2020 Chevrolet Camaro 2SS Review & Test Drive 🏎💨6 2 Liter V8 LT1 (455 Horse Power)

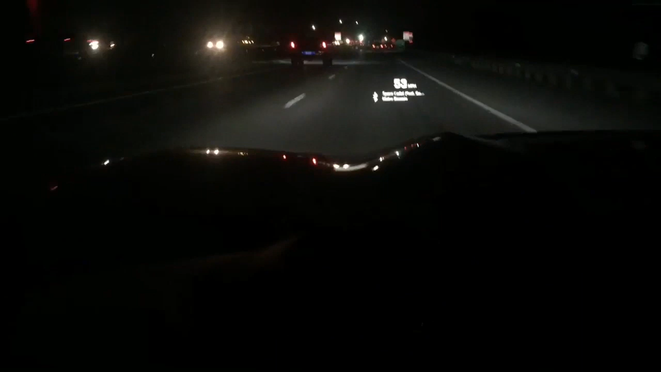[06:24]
But at nighttime, they show up much better. You notice the white contrasting with the black background. You can see the music that you're listening to. You can make it so that it shows the speed limit on the road that you're currently on, as I said earlier. Let's see what else. Let's look at these modes right here.